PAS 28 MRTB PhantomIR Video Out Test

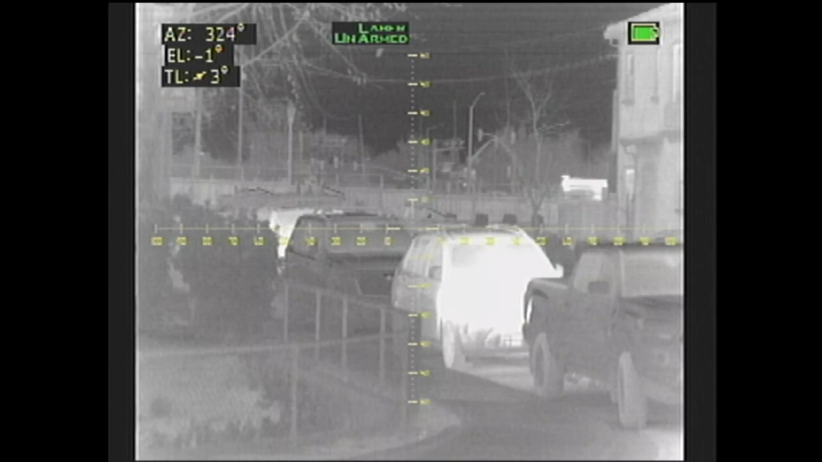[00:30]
So, the OLED screens, or whatever they are, LCD screens in the back for the eyepieces are, like, laser, are sun damaged. Oh, did I get rid of one second? Stop.
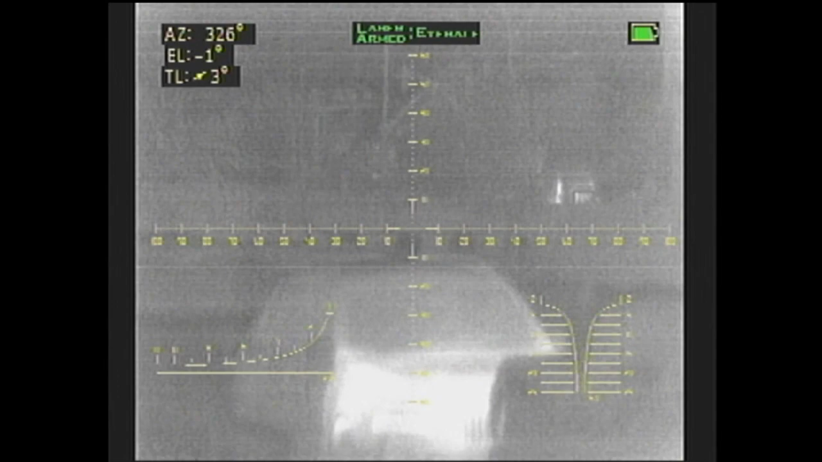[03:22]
Doesn't really look that good. I don't know why these thermal MRTBs are always so, like, noisy looking.
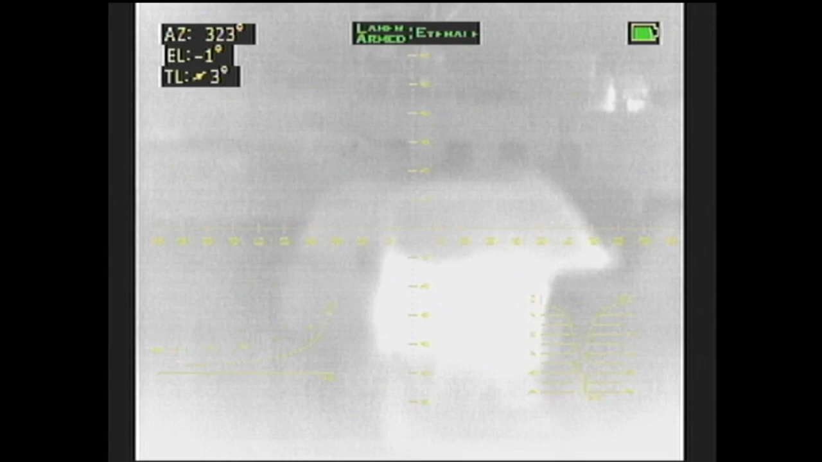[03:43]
This one's definitely a focal shift.
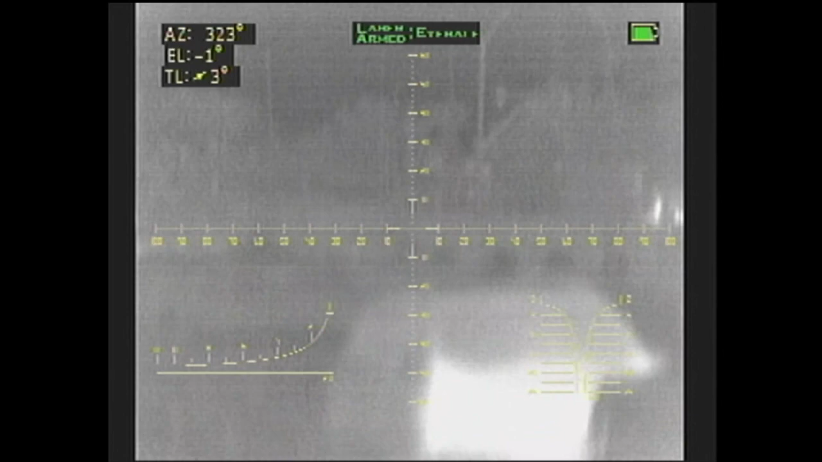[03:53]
Oh, a little detail on that truck. That truck right there.